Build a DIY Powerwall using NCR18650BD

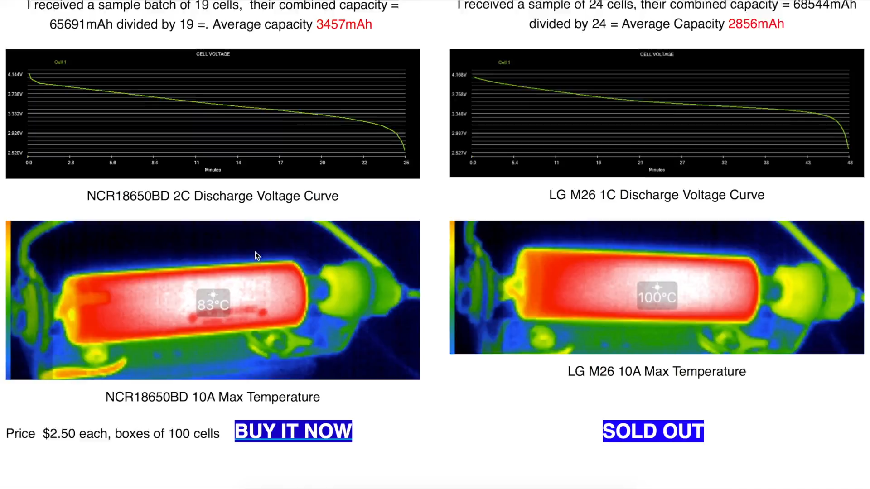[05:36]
It got all the way up to 83 degrees centigrade, which, that's, I mean, that's kind of hot. I mean, that is, I guess, I mean, if you, just keep in mind, if you're going to try to put 10 amps, you know, ask 10 amps out of these, they're, right? They're going to run for about 20 minutes, 25 minutes. And, yeah, they're going to get hot.
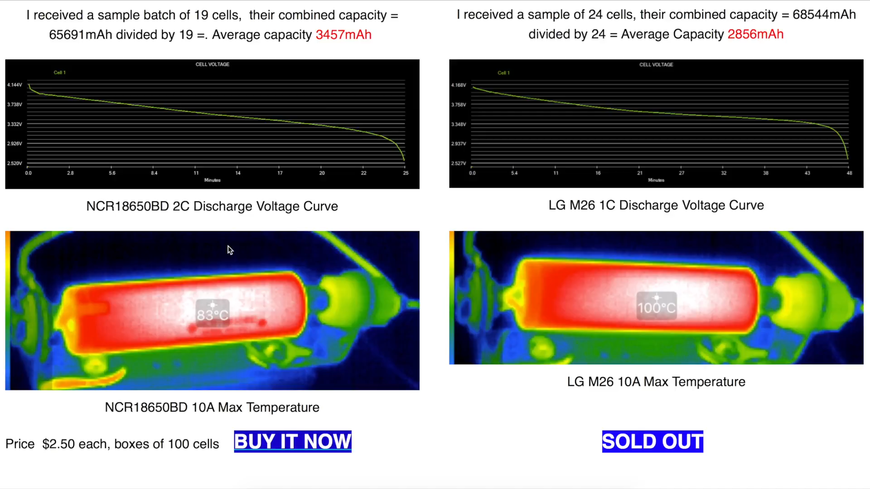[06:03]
83C, what is that in Fahrenheit? That's, that's, you know, hotter than you can touch. So, just keep that in mind. And on the LG, it's even, even worse, right? It's like 100 degrees C. So, that definitely, I'd say, I don't think that's safe. You know, the battery's definitely not going to survive very long if you load it with 10 amps. At least not the LG. I said the LG is like a 5 amp max or continuous, you know, used. The other one's probably like an 8 amp continuous.